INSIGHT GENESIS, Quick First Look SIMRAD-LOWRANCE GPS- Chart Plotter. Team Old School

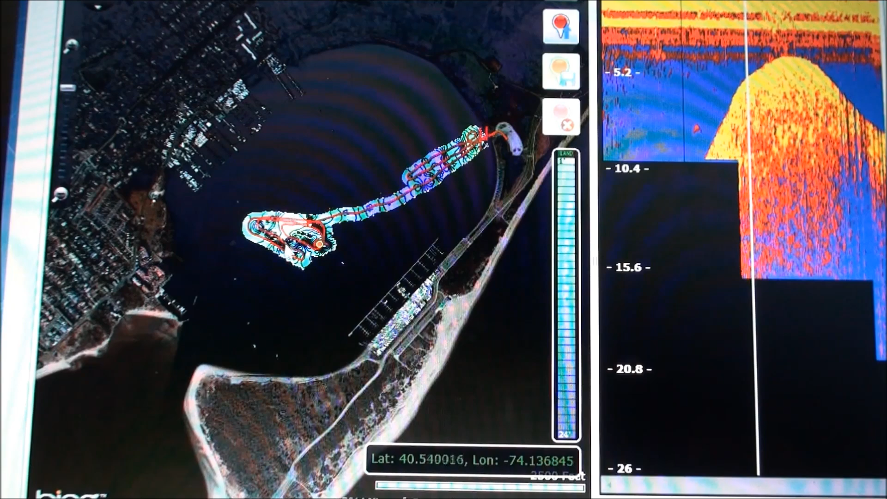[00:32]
because I thought this was so cool I didn't want to wait to get more info I just wanted to put it up now this is a harbor where we put in there's our boat ramp right here and we net bait in here before we fish out in the bay or in the ocean and we spent about 10 minutes before we went in just recording over a little hump that I like and I'm gonna zoom in
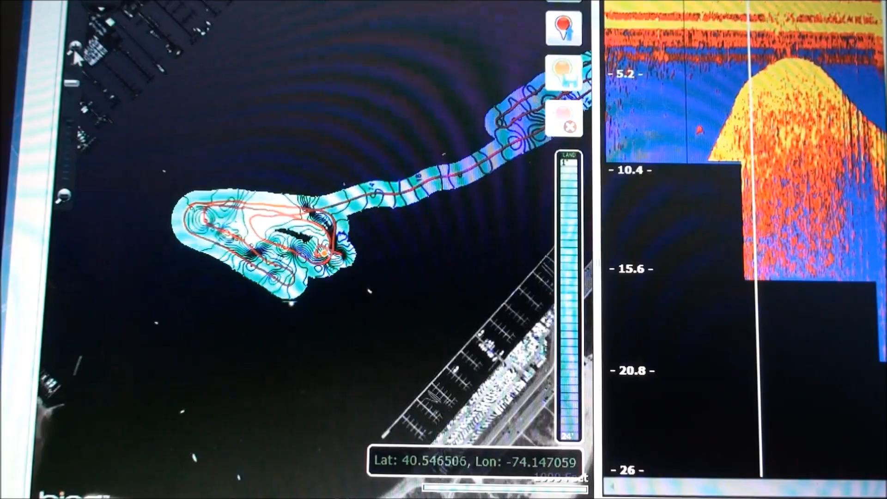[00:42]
and this is the red line is the path that we took with the boat and there's one
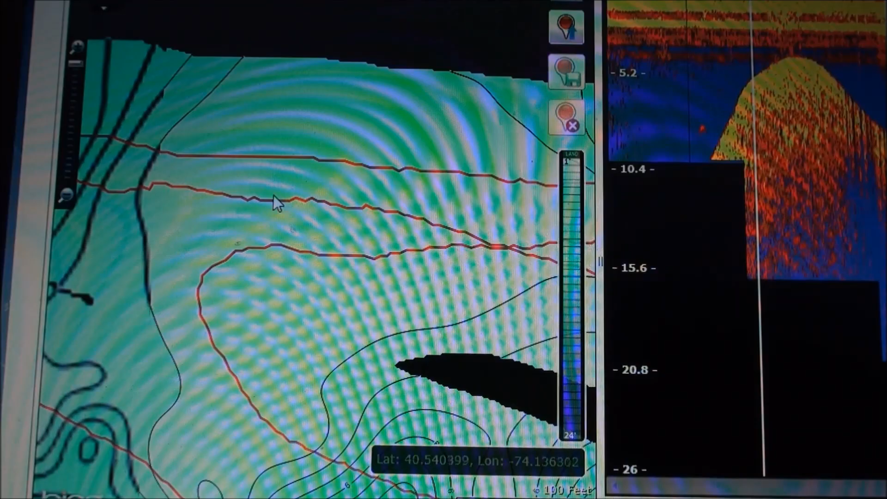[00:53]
foot contours we built our own map this line here circles an underwater island or a really really big hump and each contour is a foot
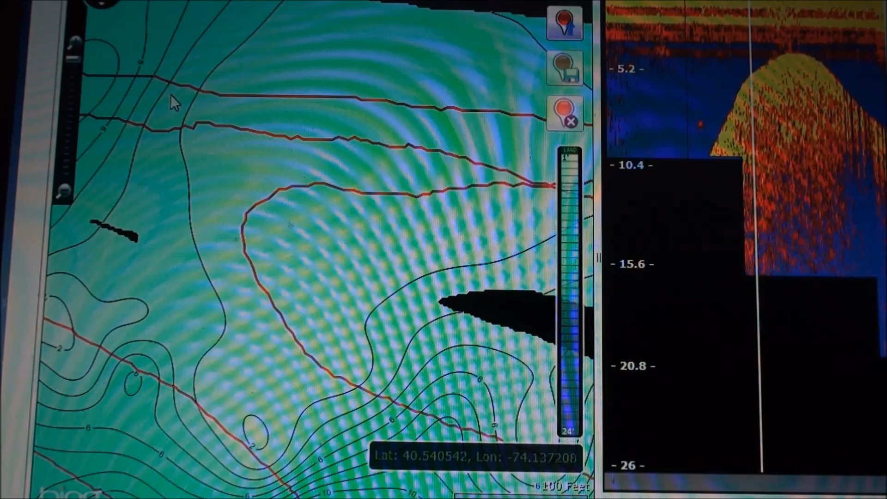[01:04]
the darker blue is deeper water here's a scale here we only passed over it once you can see each track we took and recorded with the structure scanned and the sonar but that's how it gets such a wide view by using the structure
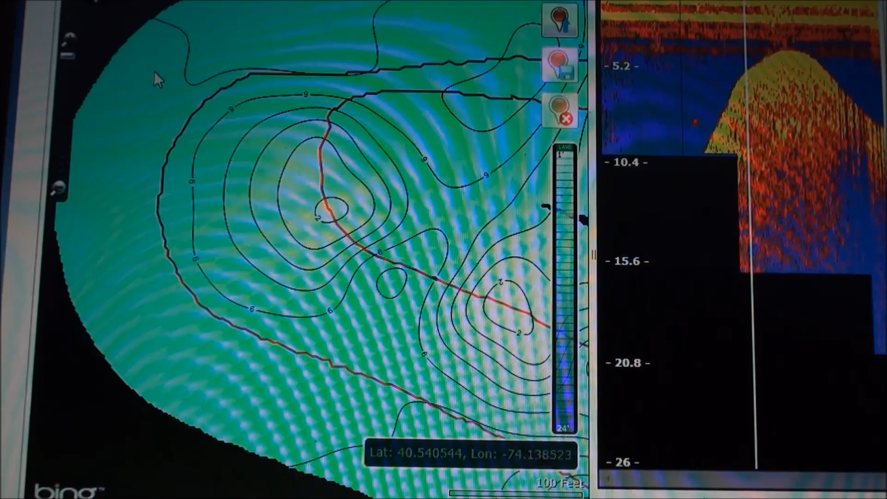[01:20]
scan so you can only make a few passes to record here's another little hump here another little one here this is going to be the most accurate map you will ever have on your boat and it's free
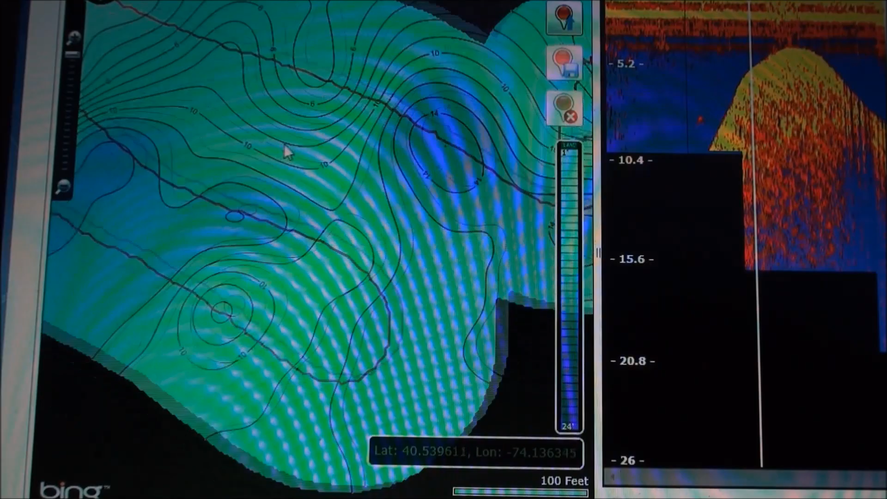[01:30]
you record it yourself you upload it yourself the only thing you have to pay for is a membership to the insight genesis which is very cheap
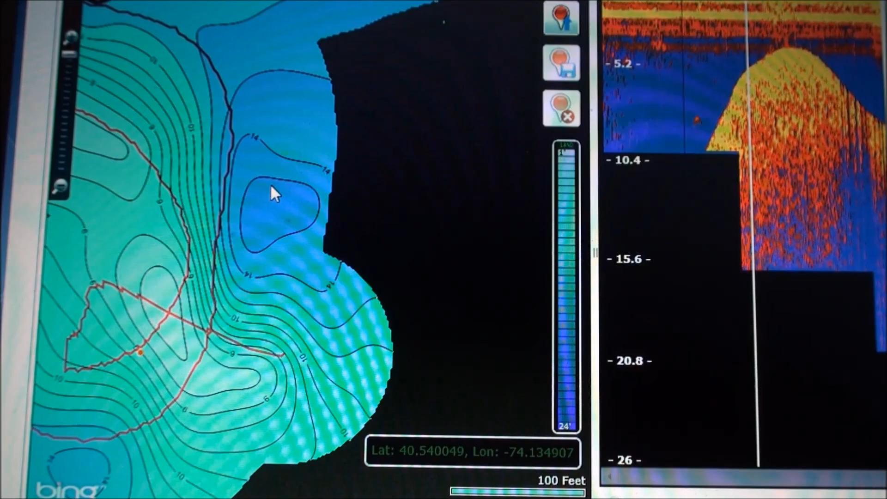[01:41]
very cheap considering what you pay for cmap or navionics cards here's a nice little drop-off here little hole and then this is our path coming in
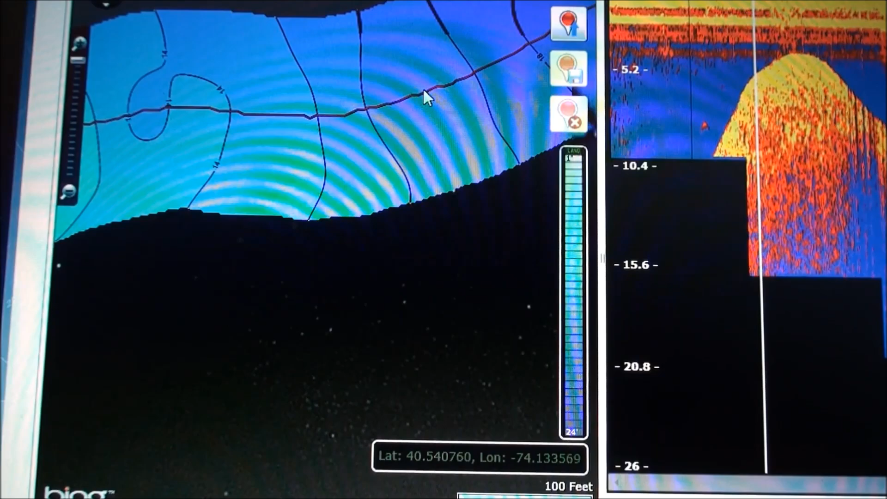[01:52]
see all the contours coming in I'll zoom out
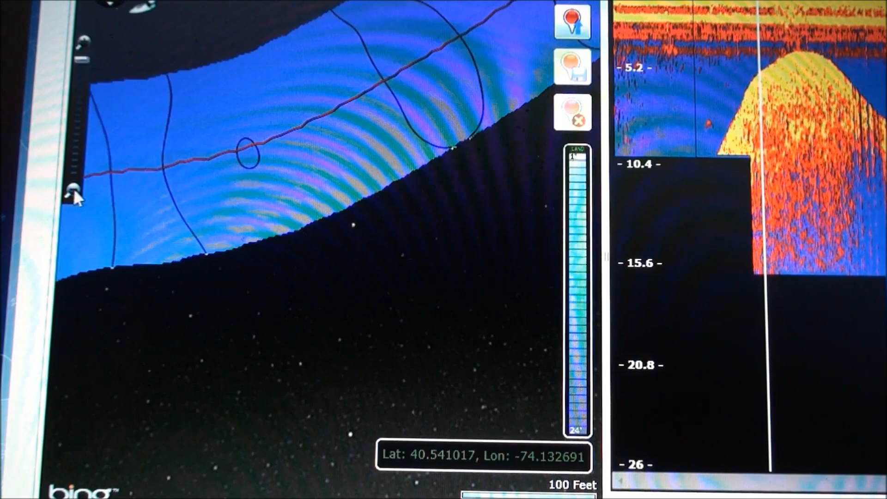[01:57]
now each time you pass over this it improves and improves and improves and it merges the
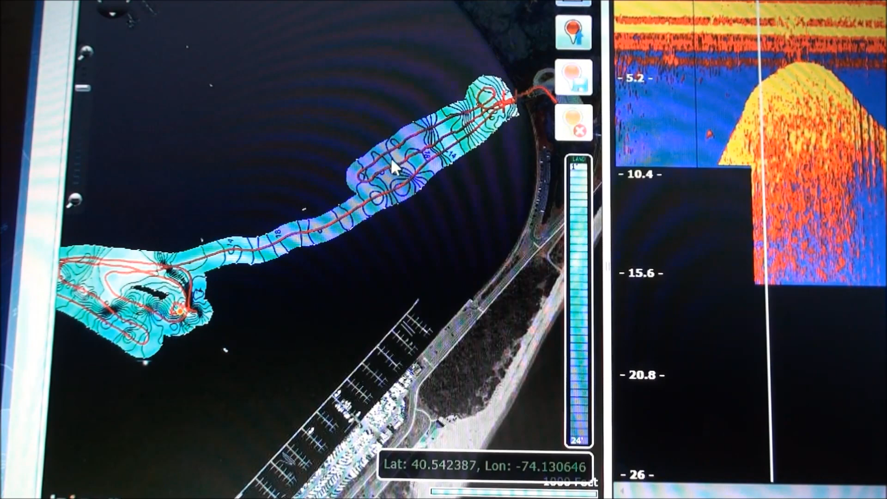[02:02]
maps together to get the most detailed map you can possibly get I'll zoom in a little here this is right by
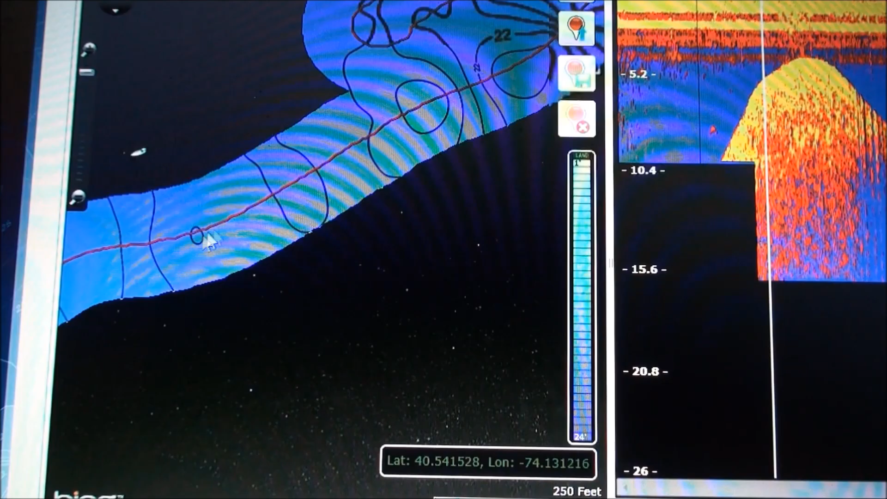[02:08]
the boat ramp while he was getting the truck I was able to make one or two more quick passes
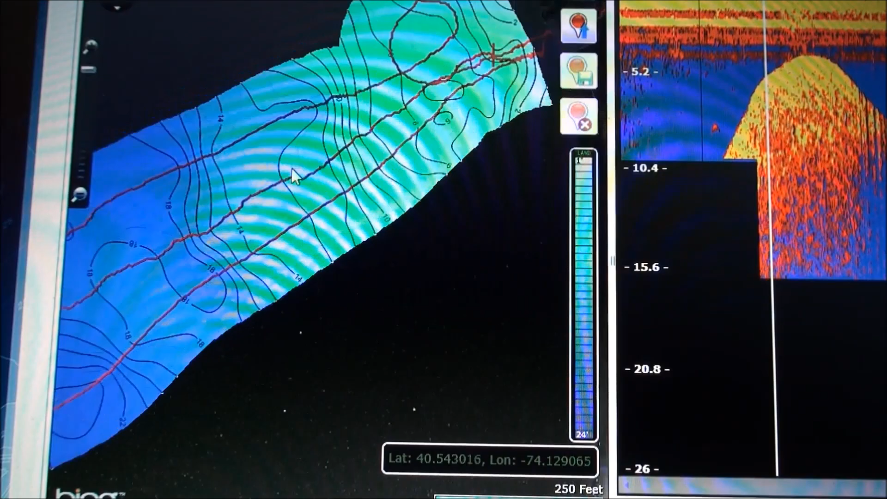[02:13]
and you can see it added more detail and more info each time and there's the ramp right here this
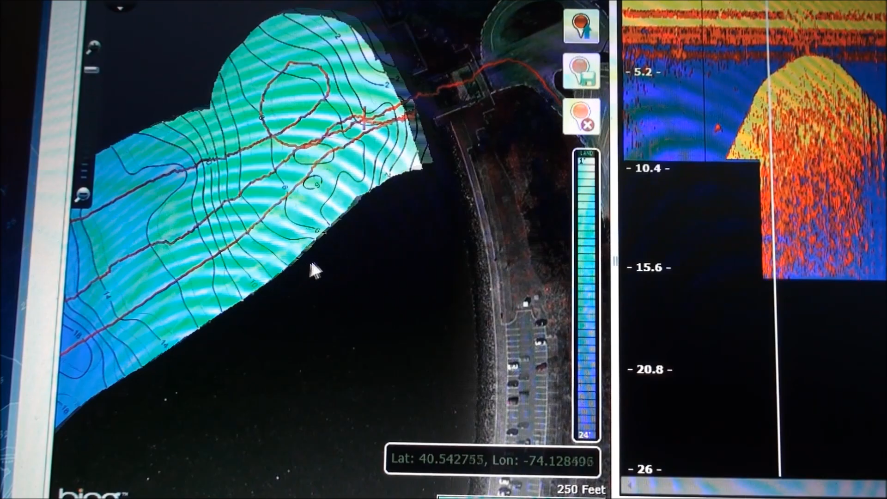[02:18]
is another cool feature here I'm gonna zoom out and I this is my first experience with this I've only been using this for I don't know maybe 10 minutes last night when I uploaded it and maybe a few
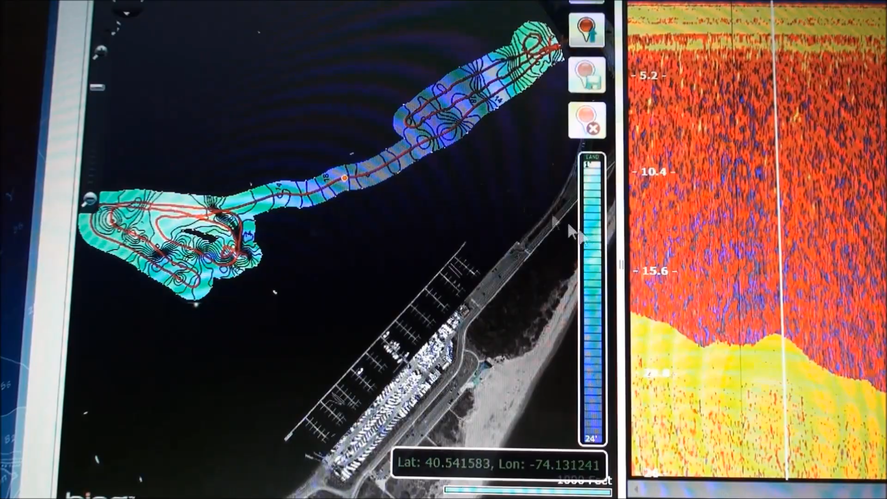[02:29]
minutes today now here if you hit play
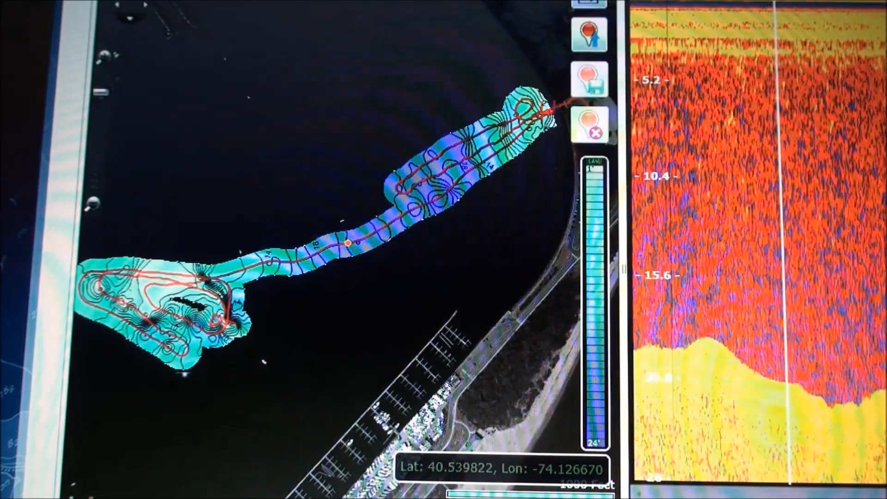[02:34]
it's gonna play the 200 kilohertz of the sonar and you can see that red dot that's us coming in and
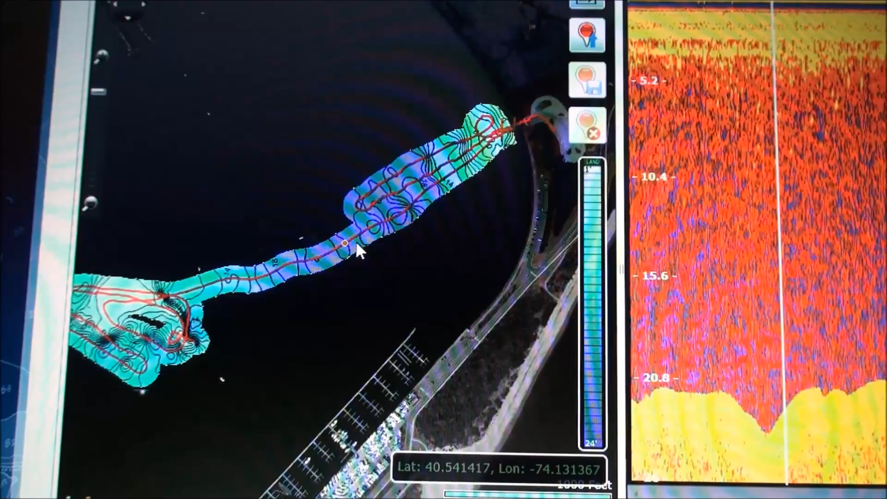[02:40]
we were going about six miles an hour so you can see that's our our numbers there
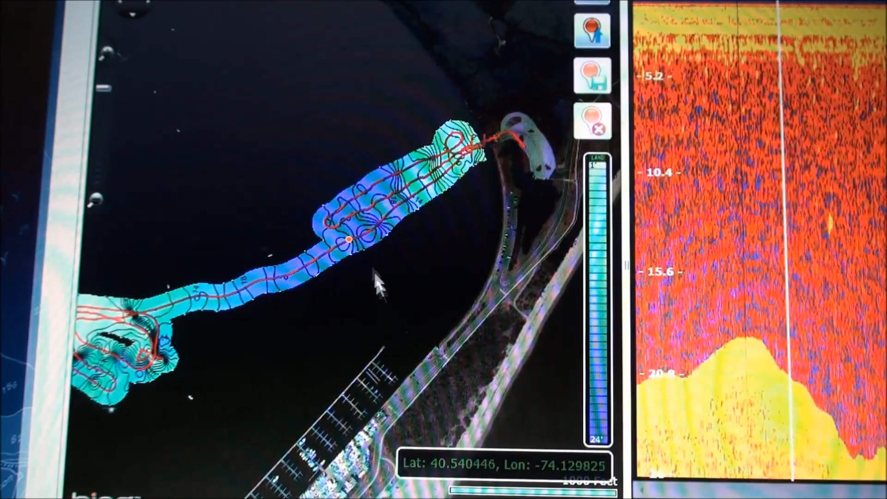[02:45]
as we're coming in this is what the sonar saw as the red dot is going
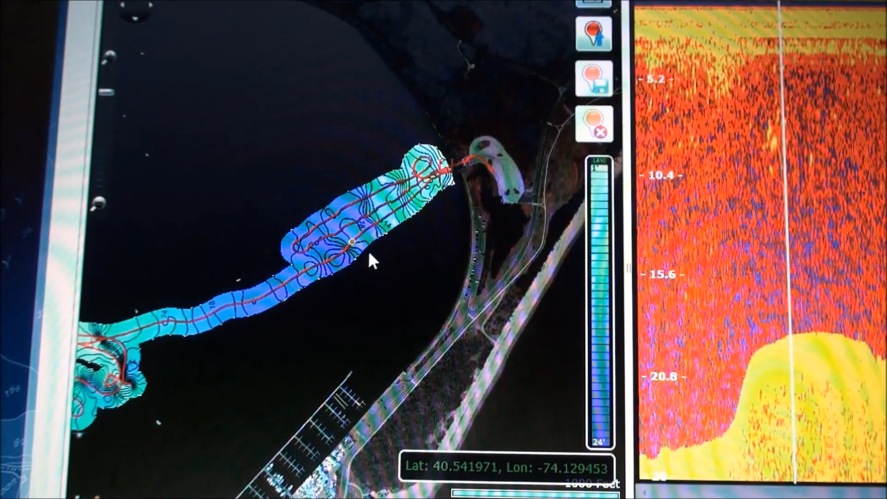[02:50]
and we can stop it and I can switch it to the structure scan